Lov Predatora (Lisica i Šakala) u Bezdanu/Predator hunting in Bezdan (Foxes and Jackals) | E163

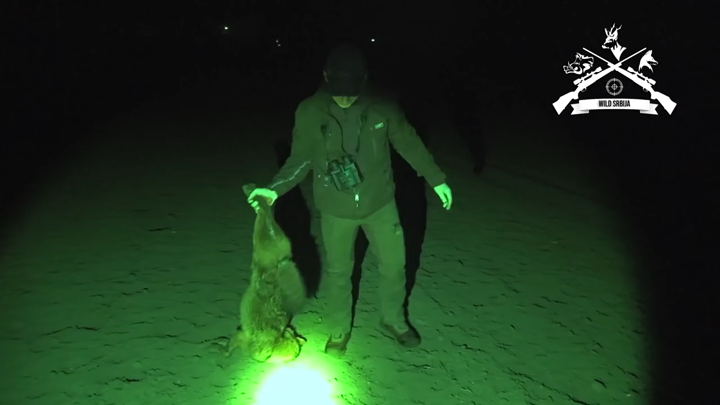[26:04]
E, sad još da nađemo petog. Onog ranjenog, ovaj muški da.
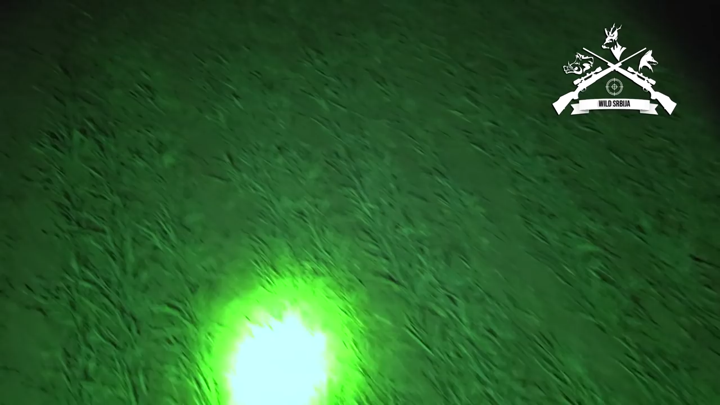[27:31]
Iako smo ispratili krvni trag do kraja, nažalost...
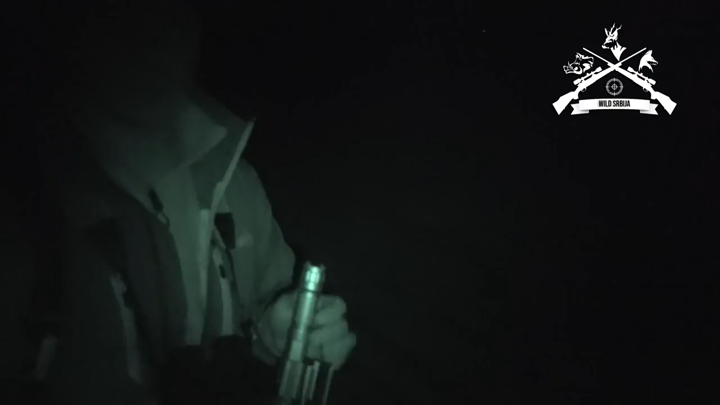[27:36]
Posle pola sata traženja. Nažalost, nismo pronašli. Evo ga, ovdje je bilo, ovdje smo našli krv.
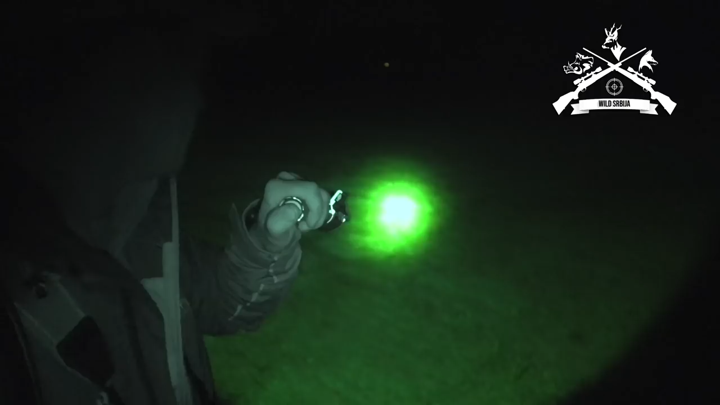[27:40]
Krv je bio.
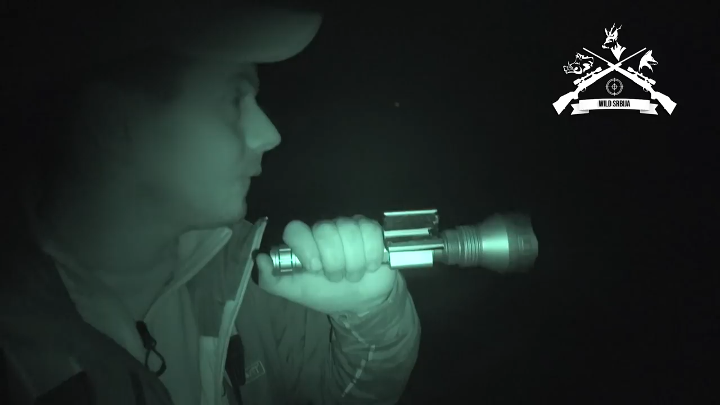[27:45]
Ispratili smo krvni trag, jedno 40 metara. Ušao ovaj gustiš i tu se gubi trag.
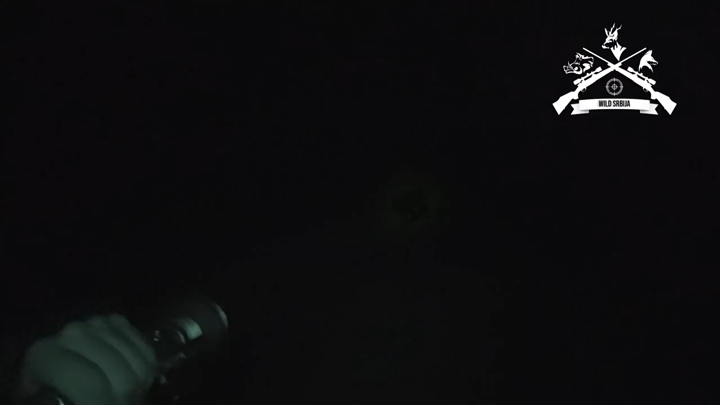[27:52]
I? Nama ostane lampa je. Da se vratimo.